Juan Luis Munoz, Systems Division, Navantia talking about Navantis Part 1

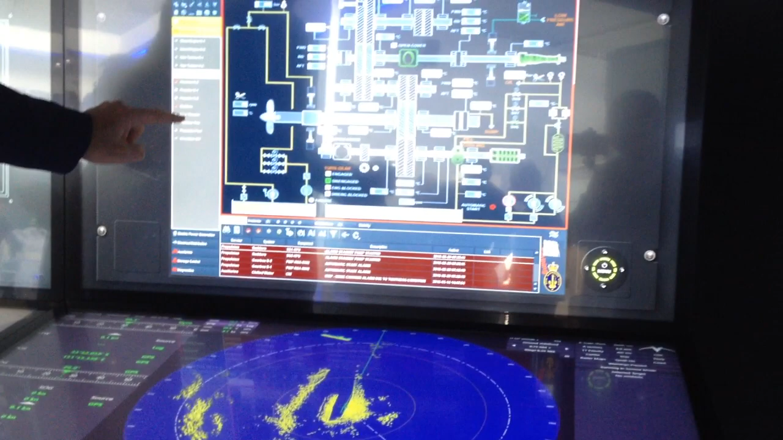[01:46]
power distribution, all the systems inside the platform can be controlled from the IPMS.